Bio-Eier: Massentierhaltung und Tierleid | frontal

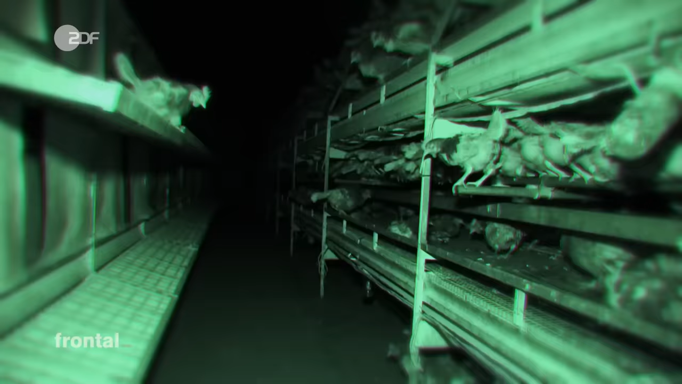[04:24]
So sah es in einem deutschen Bio-Stall aus.
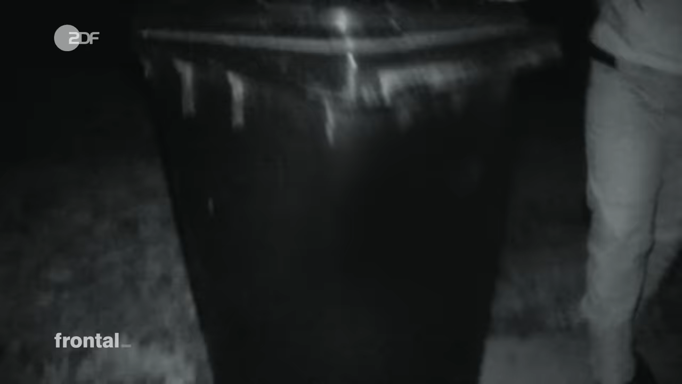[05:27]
Die Kadavertonne lässt Schlimmes erahnen. Sie ist randvoll mit toten Hennen.